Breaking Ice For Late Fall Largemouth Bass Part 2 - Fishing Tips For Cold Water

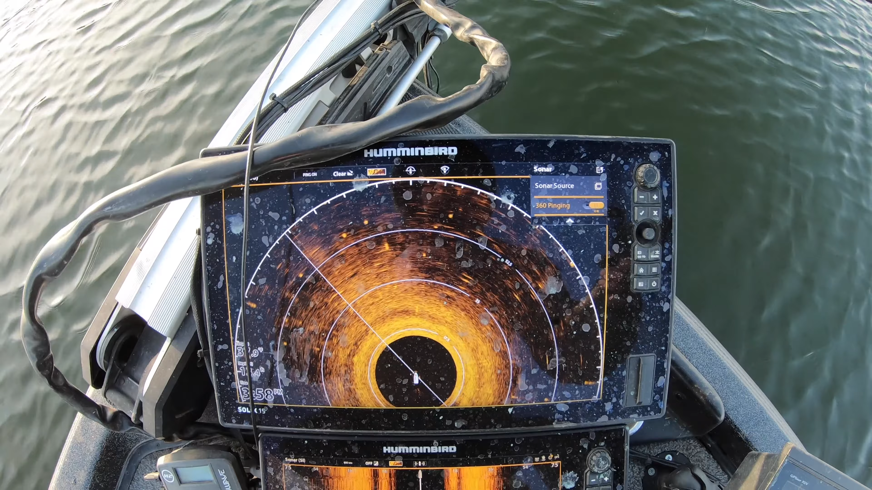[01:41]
Oh, one was swimming with it.
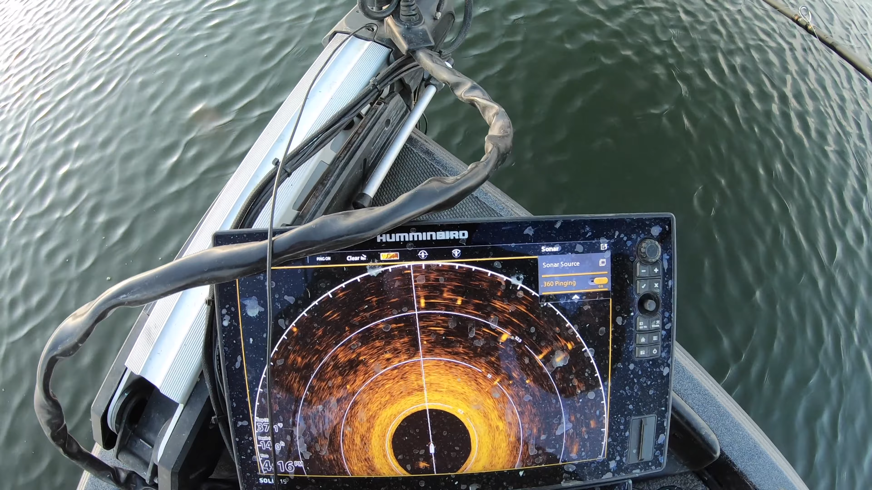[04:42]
They're blurry because I got it on high speed. I don't care if I see a streak. I know it's a fish. Doesn't have to be crystal clear. I'm looking for updated info and where to cast.
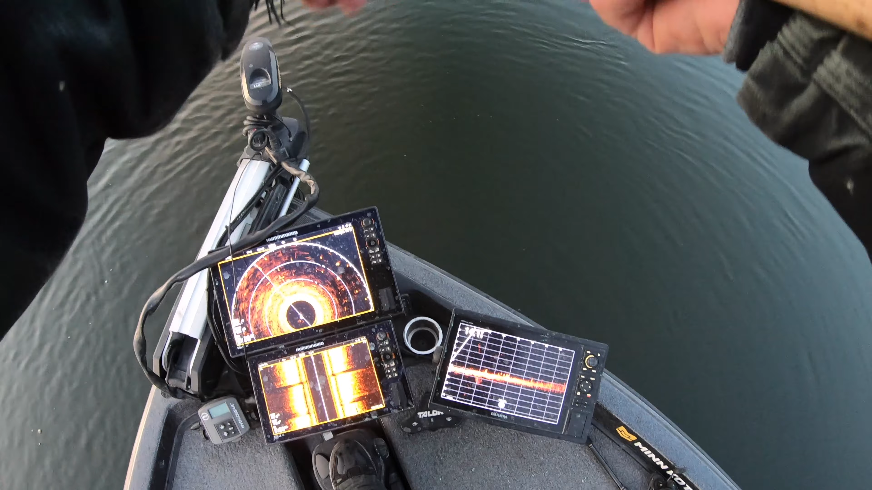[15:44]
Heck of a school of fish.